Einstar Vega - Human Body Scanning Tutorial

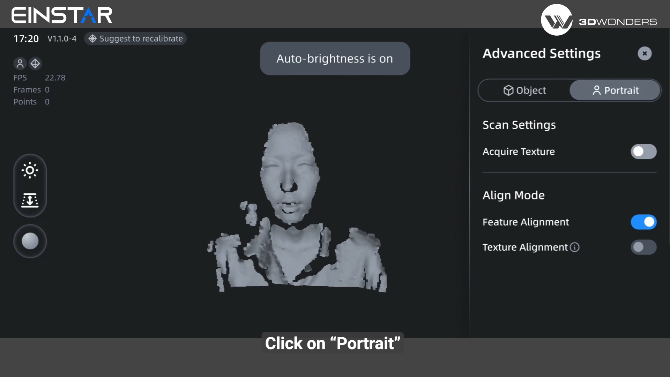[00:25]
If you want to acquire a colorful 3D model, you can turn on acquire texture.
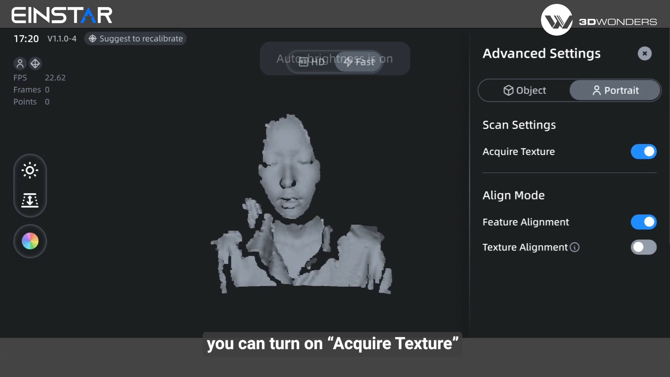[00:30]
For aligning, feature alignment is used by default. This alignment mode is ideal for human face or full body scan.
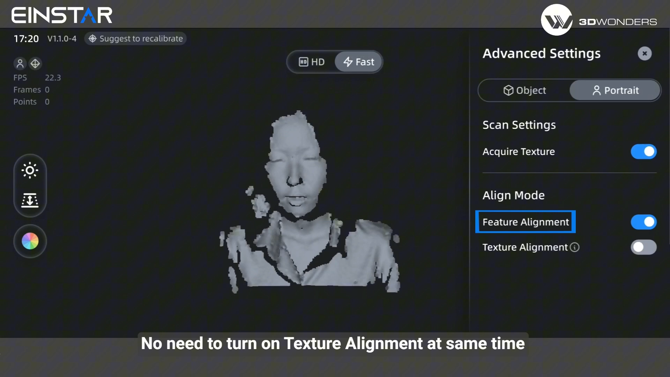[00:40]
No need to turn on texture alignment at the same time.
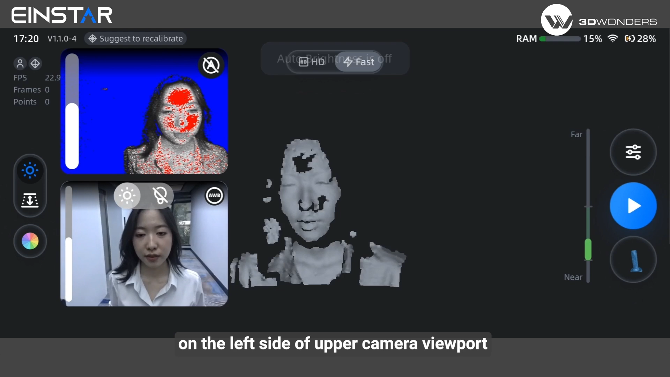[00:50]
When the surface appears slightly red, this indicates the proper exposure status. In the lower camera viewport,
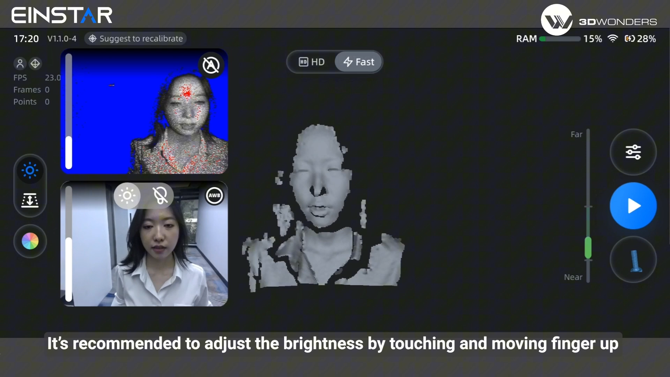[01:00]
it's recommended to adjust the brightness by touching and moving finger up and down for better texture color status according to the lighting environment.
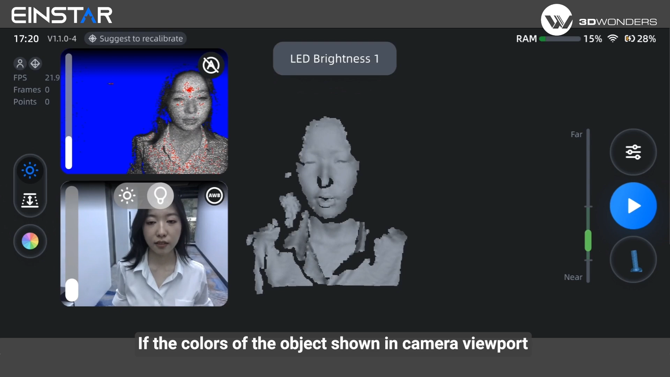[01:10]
If the colors of the object shown in camera viewport differ significantly from the real colors,
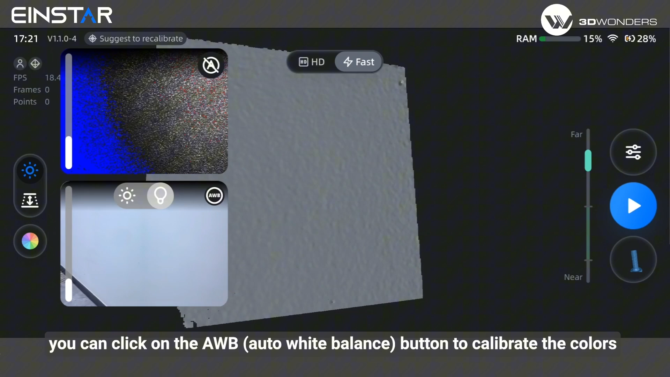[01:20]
Point the scanner slide at a clean white plane and wait for the calibration to be completed.
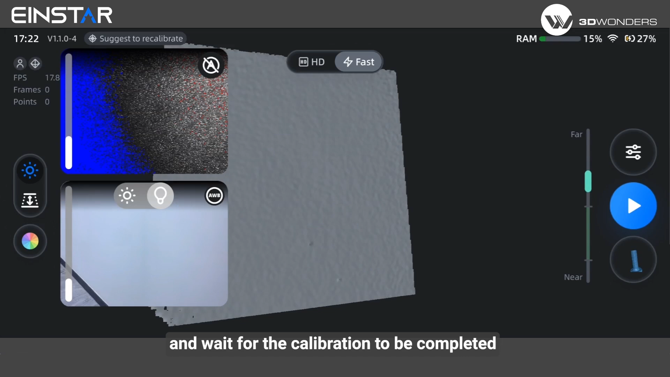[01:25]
There is a depth of focus bar on left side.
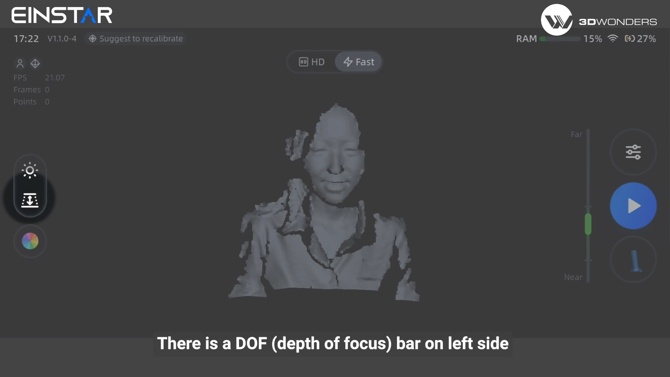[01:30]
You can select this bar to control the data scan within DOF range flexibly.
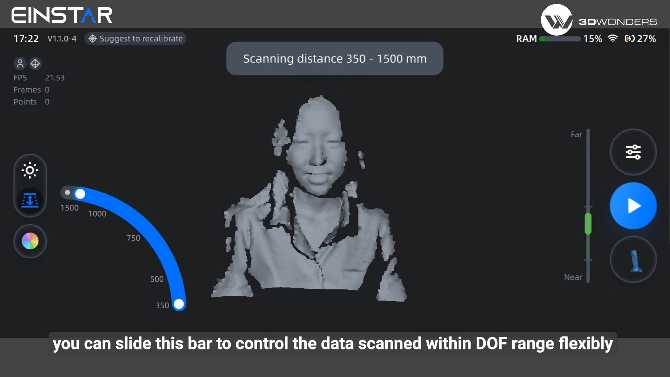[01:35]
We recommend setting DOF between 350
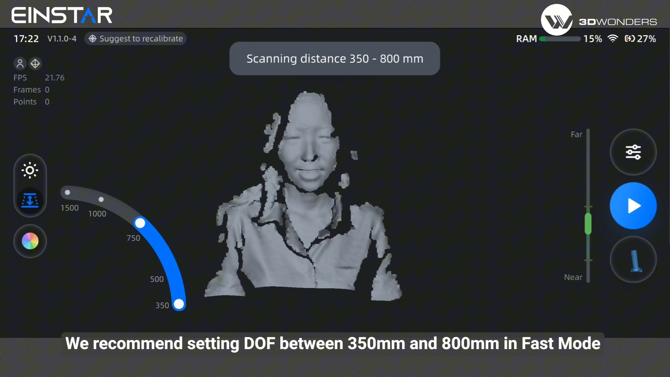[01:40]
mm and 800 mm in fast mode.
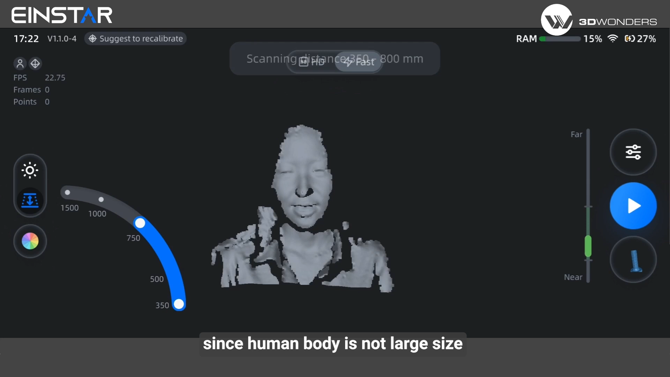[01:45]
Since human body is not large size, if you only want to scan a small part,
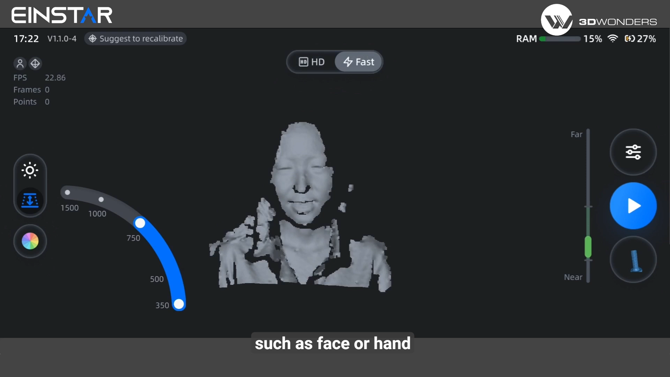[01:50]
such as face or hand, but requiring high detail data like wrinkle, HD mode is also a good choice to try. Click next color button.
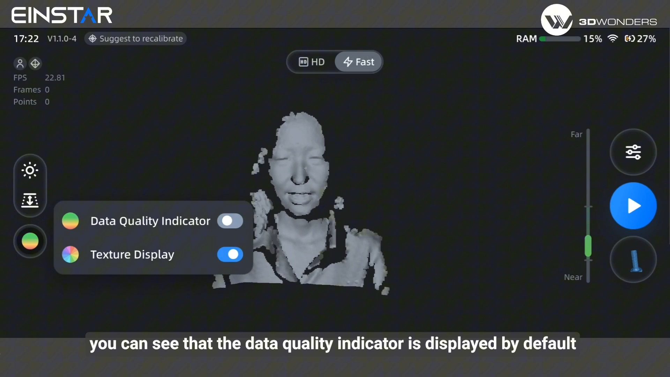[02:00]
You can see the data quality indicator is displayed by default.
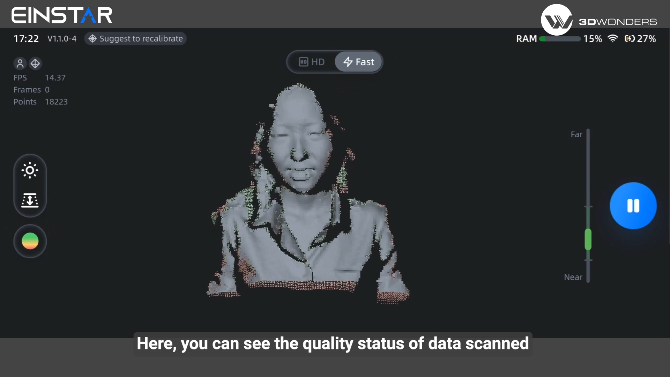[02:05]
Here, you can see the quality status of data scanned. Green area indicates that scanned data is complete,
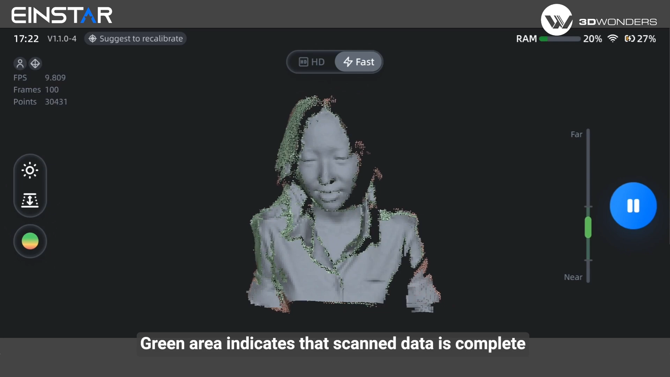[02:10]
while red area means the data is still incomplete and better
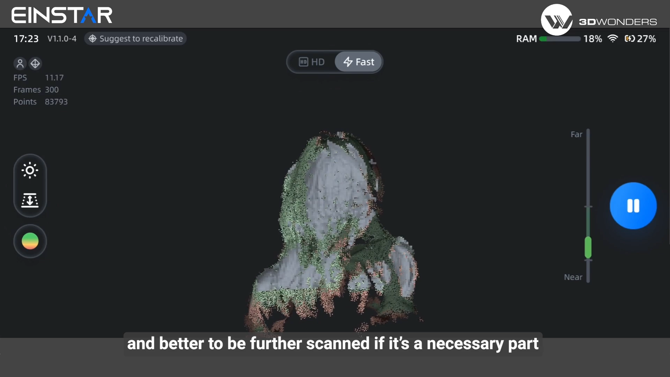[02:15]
to be further scanned if it's a necessary part to view the real color during scanning.
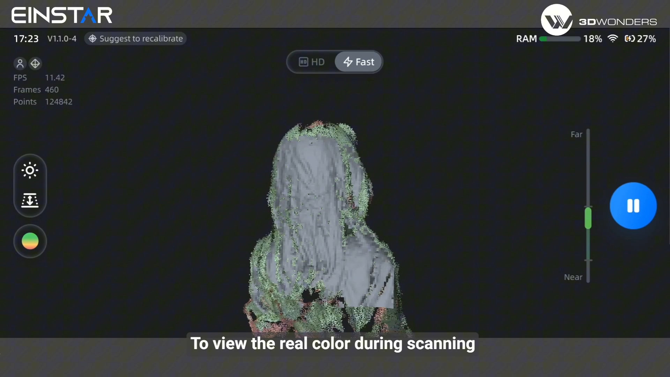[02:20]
You can also switch to the texture indicator.